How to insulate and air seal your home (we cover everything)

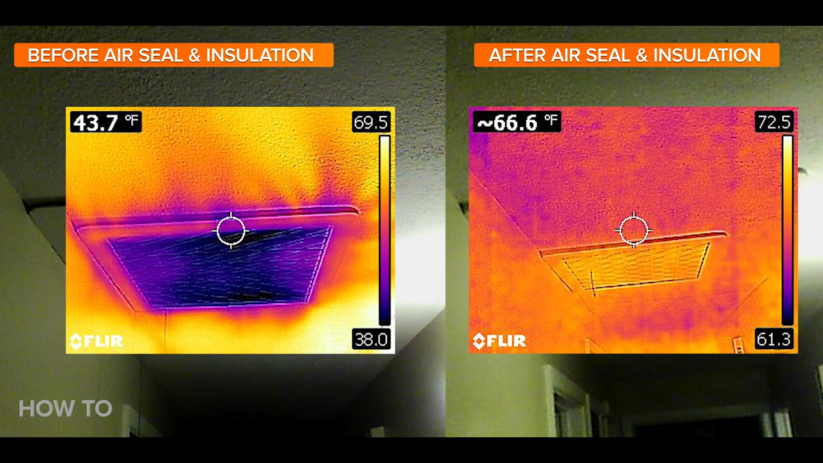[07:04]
The left shows the air leakage before we did the air sealing and insulation, and the right shows after. As you can see, these DIY tips can make a huge improvement in minimizing the air leakage and cold spots in your home.